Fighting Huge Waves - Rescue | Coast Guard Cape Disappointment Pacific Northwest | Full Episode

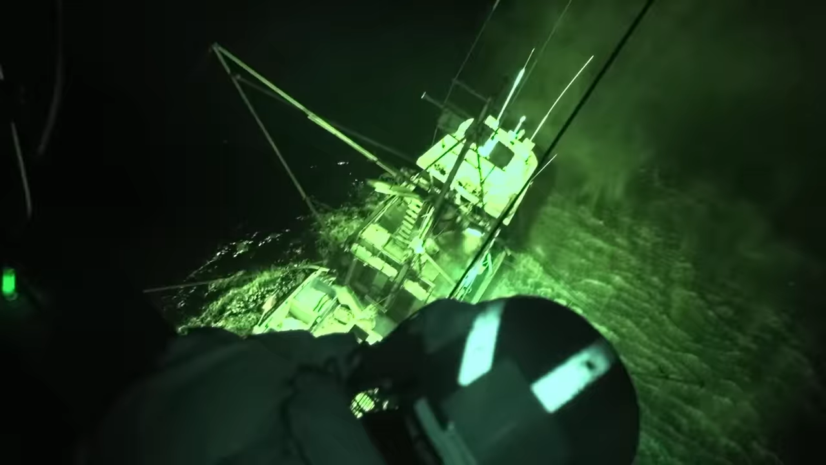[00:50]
Just lost a whole bunch of their gear off the side, sir.
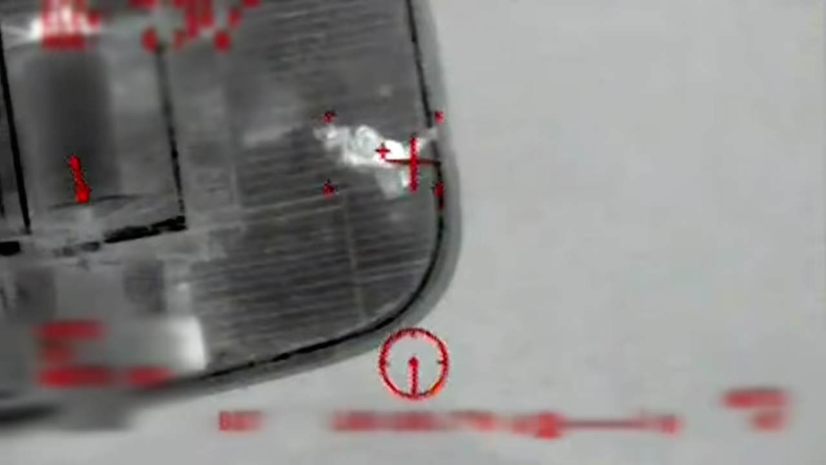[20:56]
He just lost a whole bunch of their gear off the side, sir.
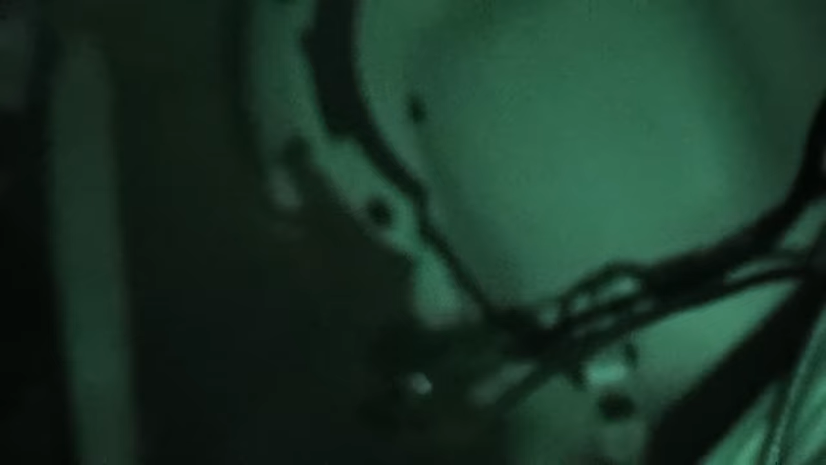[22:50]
Okay, there's a target boat at 2 o'clock, looks like.
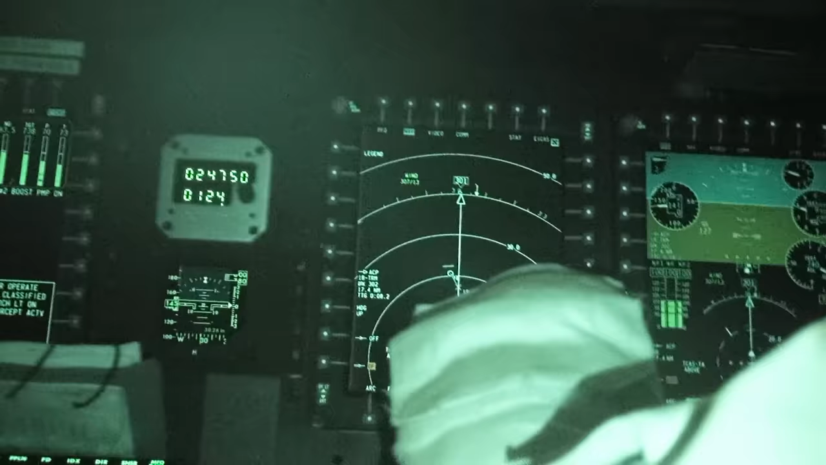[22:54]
Potentially our guy.
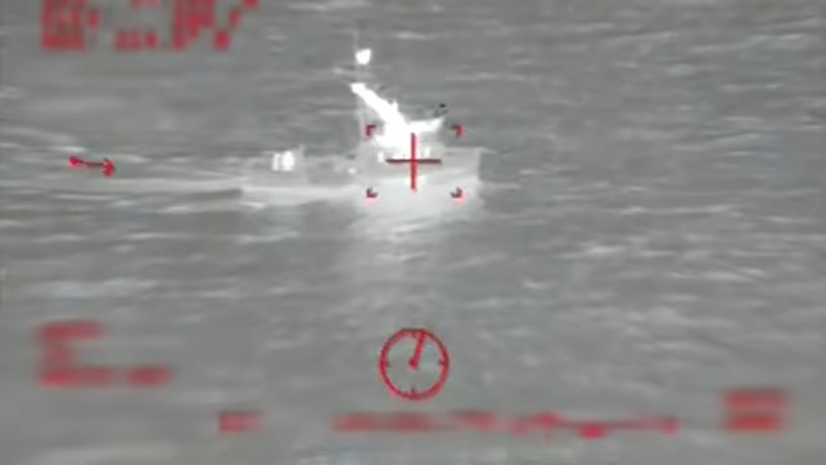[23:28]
It has to be this guy off the nose.
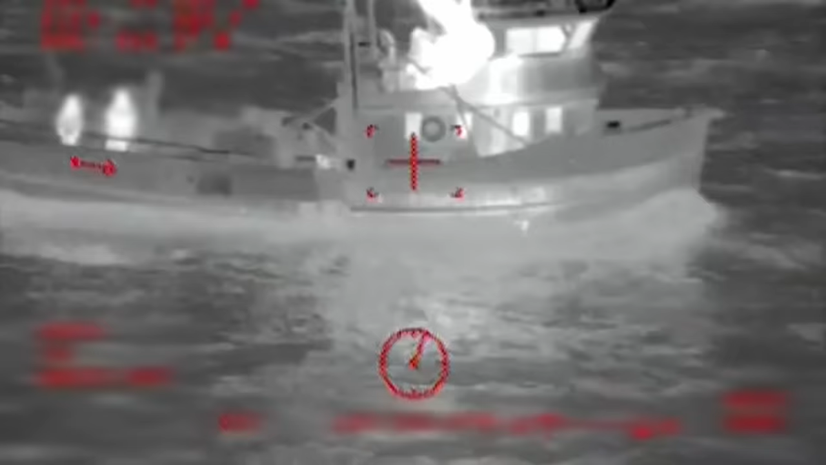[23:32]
Shirley R, rescue helicopter, just like to find out if your crew member is still having seizures, over.
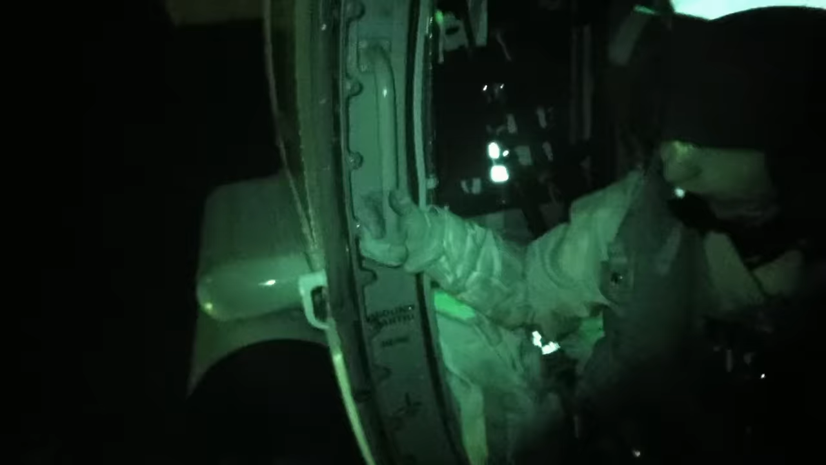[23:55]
then we would need to put a rescue swimmer down and employ a litter where the person would be strapped down. Can you give us any information on spinal injuries or neck injuries?
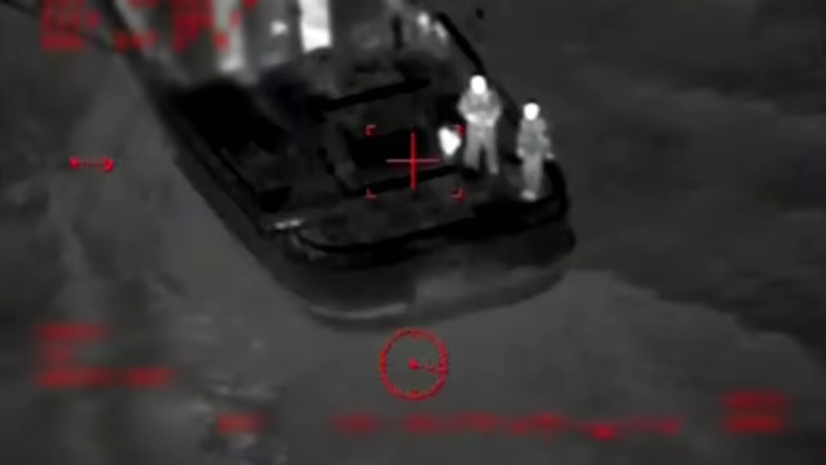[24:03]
Can the person walk to a basket? He said that all his muscles are fine.
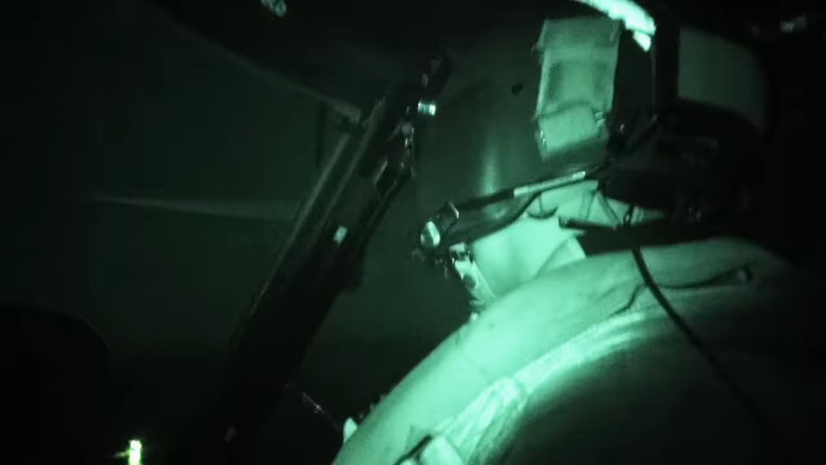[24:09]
He is mobile.
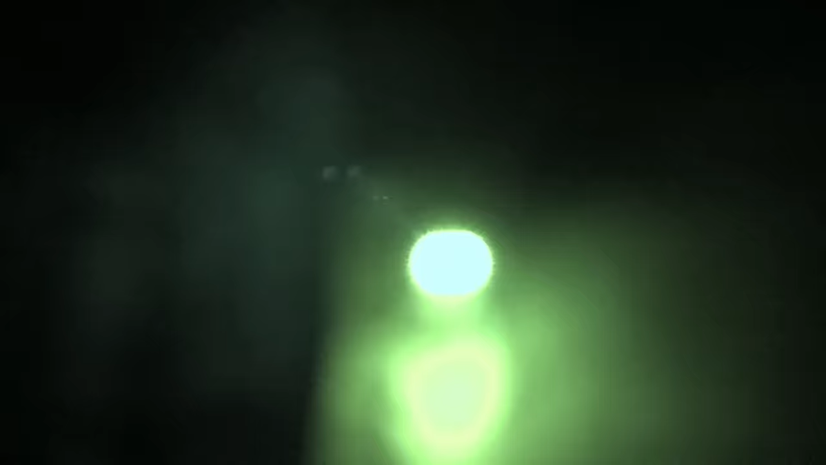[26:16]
He didn't damage any part of his cervical collar.
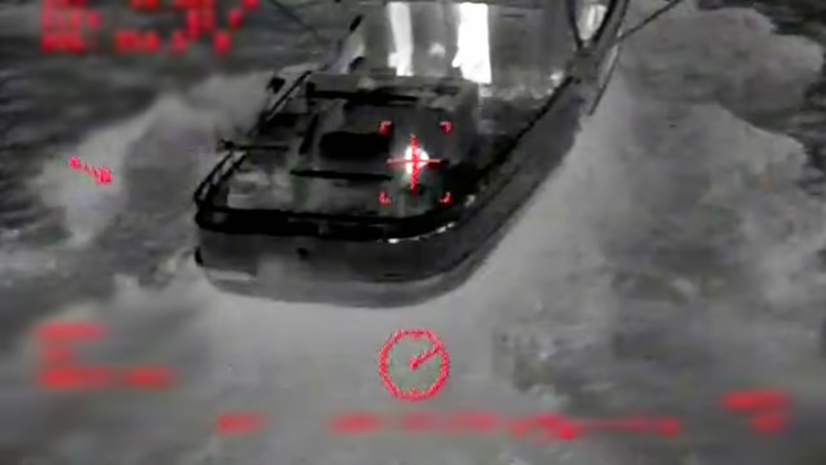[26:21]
629 Rescue Swimmer request basket pickup for survivor.
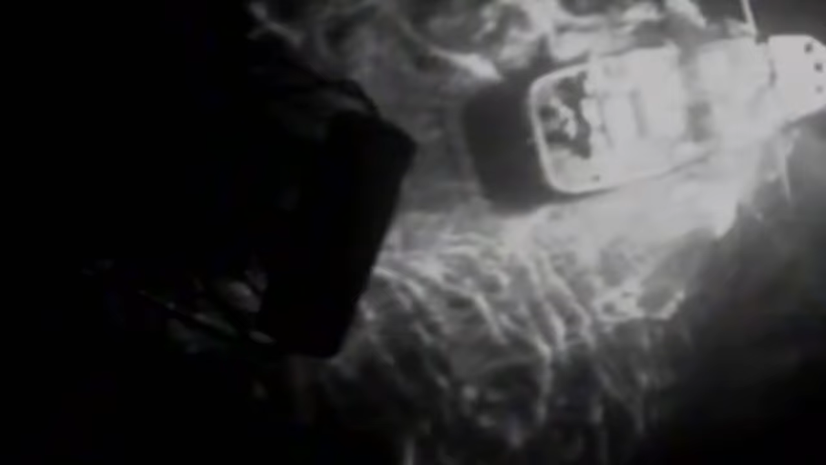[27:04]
The basket forward is going right in between you guys.
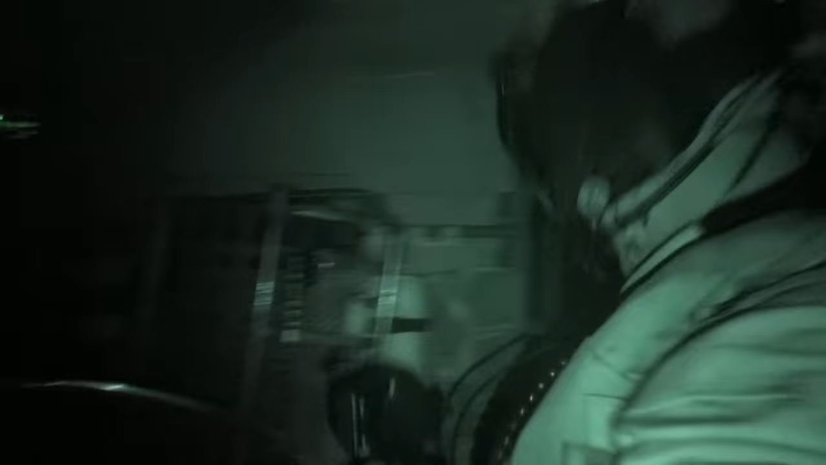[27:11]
We decided that at that point we should just disconnect the hoist hook from the basket, send it straight back down without briefing, which expedited our pickup of Brian.
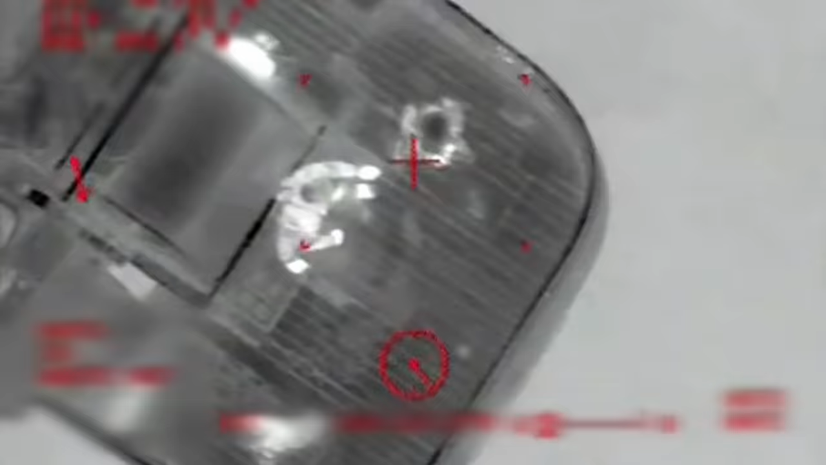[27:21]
The patient did have a head injury, could possibly have a concussion.
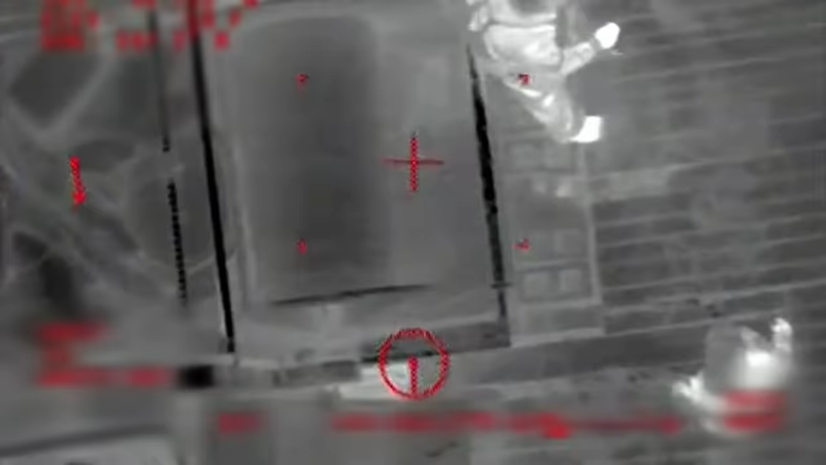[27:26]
He was seizing, and we wanted to expedite getting Brian to him just in case anything happened in the back of the plane,
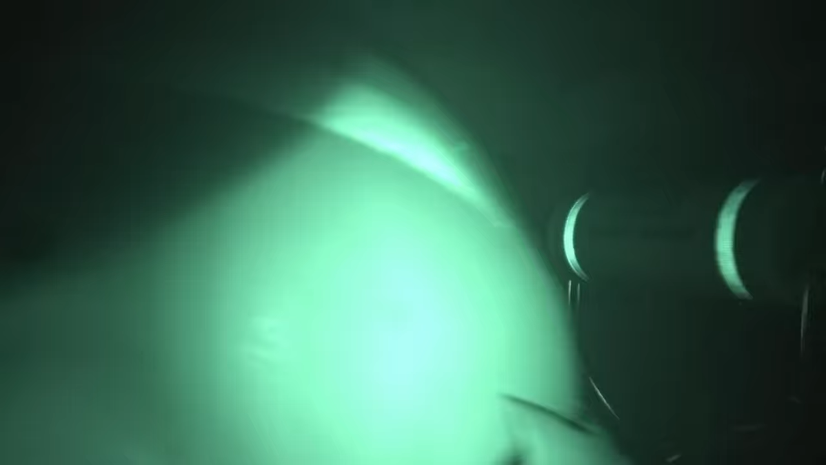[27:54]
How's he doing back there? Giving him O2 right now.
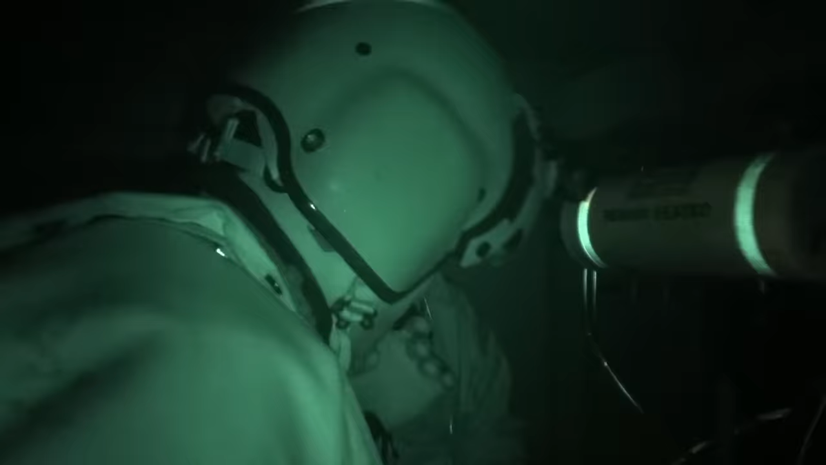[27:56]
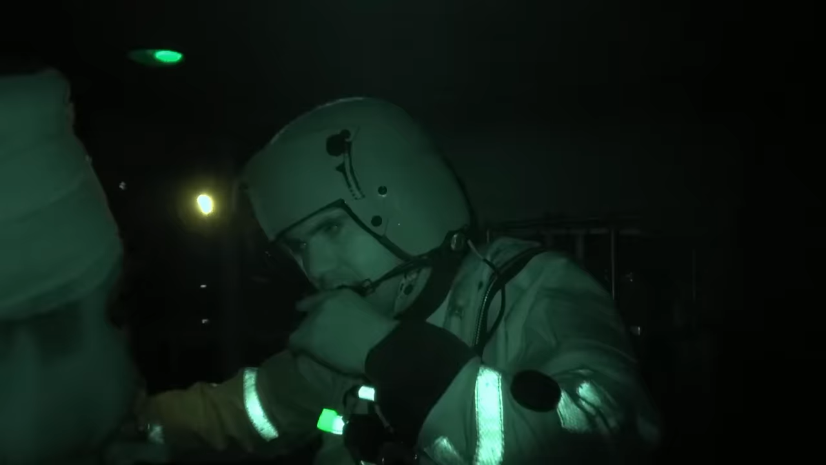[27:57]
He has a severe laceration to the left side of his head, so he felt pretty hard.
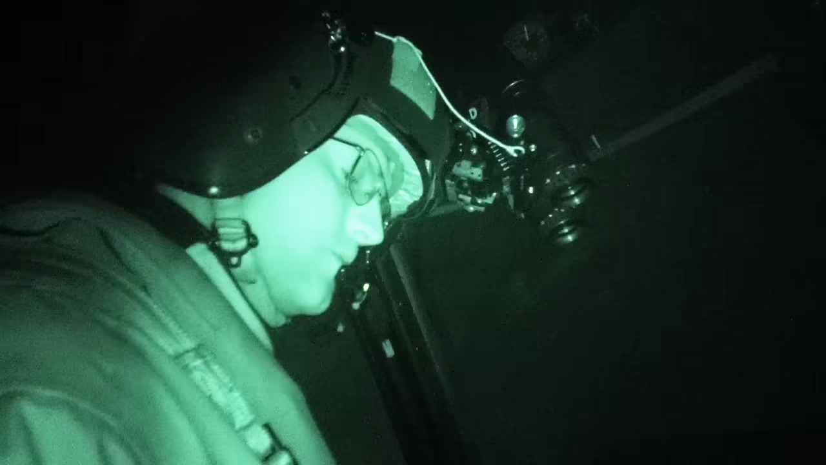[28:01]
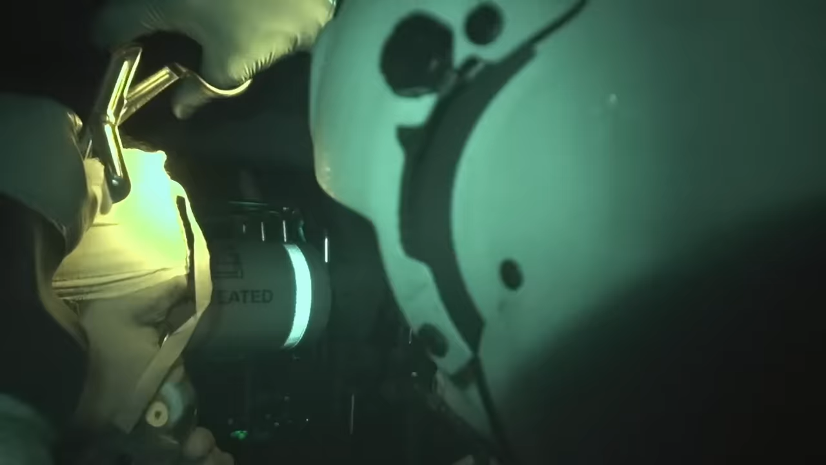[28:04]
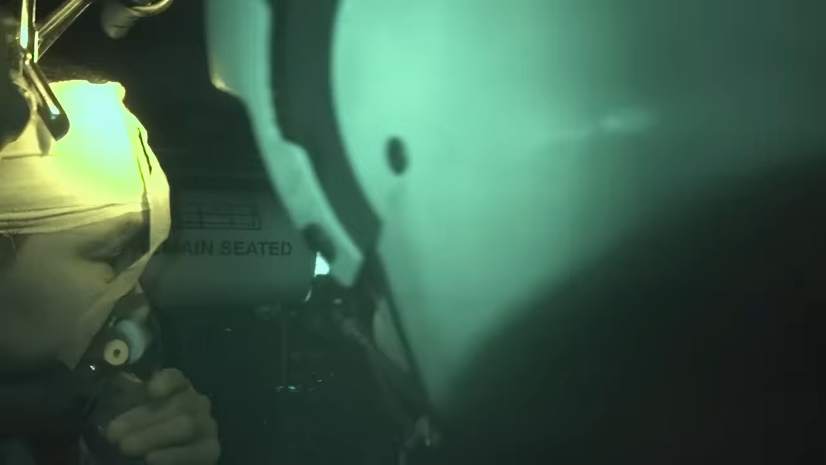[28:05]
While I removed the gauze, I seen a large laceration to the left side of his head.